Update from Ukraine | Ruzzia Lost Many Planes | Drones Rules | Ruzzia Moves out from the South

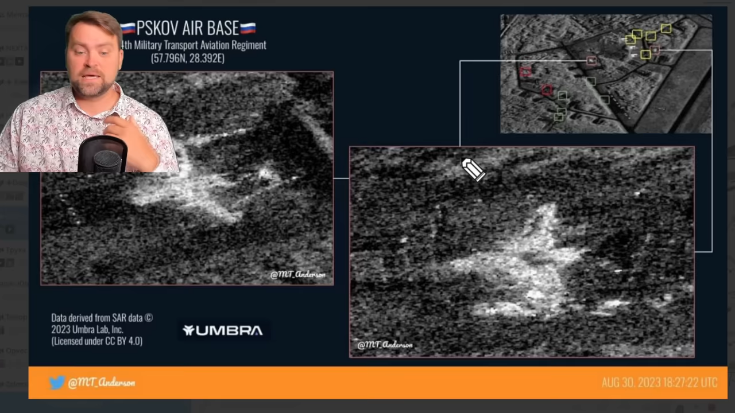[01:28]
one more satellite image of the confirmed destroyed russian airplanes wow